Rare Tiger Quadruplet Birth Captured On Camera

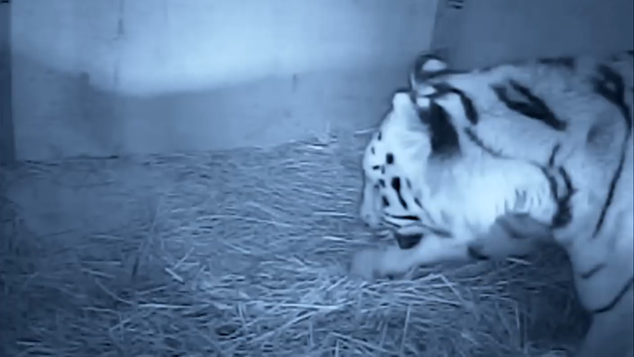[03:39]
He is a handsome devil, but it's Ronja that will be doing all the hard work, and our cameras captured the moment she went into labour. She's starting to get a little bit more distressed. She's sort of starting to get contractions.
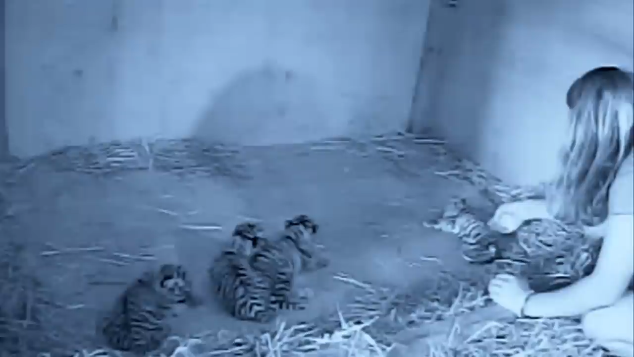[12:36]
We went in, removed the cub. Sadly, it was dead.
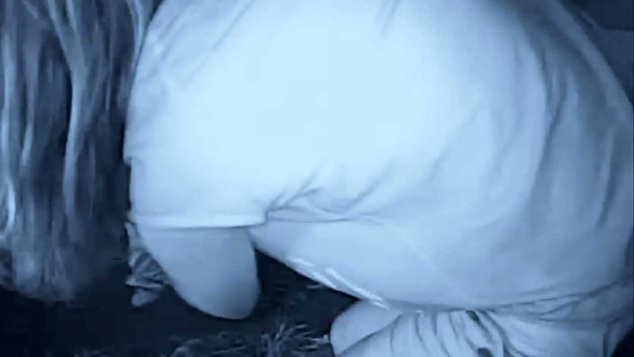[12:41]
We took the opportunity to weigh them all to make sure that the remaining three were the right weight, and actually they were a good weight.
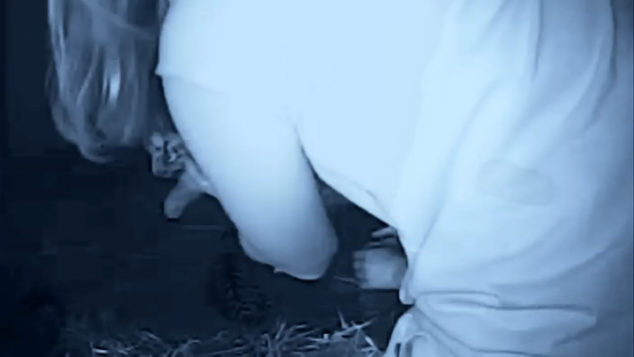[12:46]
They were 1.3 and 1.4 kilos each. Sadly, the little one that died was only 800 grams.